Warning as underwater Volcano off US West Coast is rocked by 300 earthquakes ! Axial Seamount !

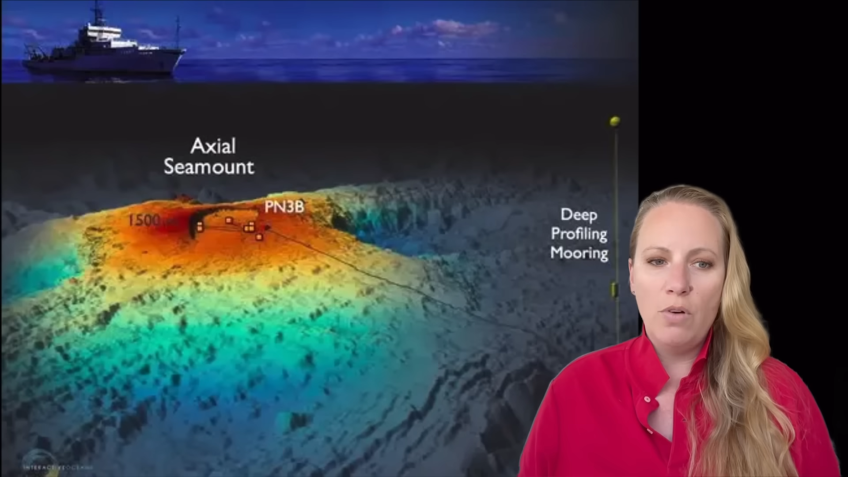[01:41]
They have measuring cables and stations that come in to the shoreline there. And it's nearly a mile beneath the ocean's surface.
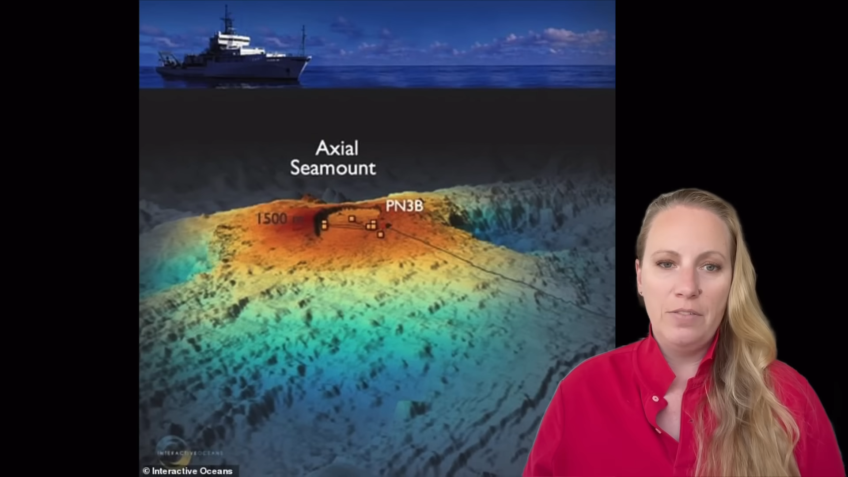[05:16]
So the scientists have installed an array of ultra-sensitive sensors,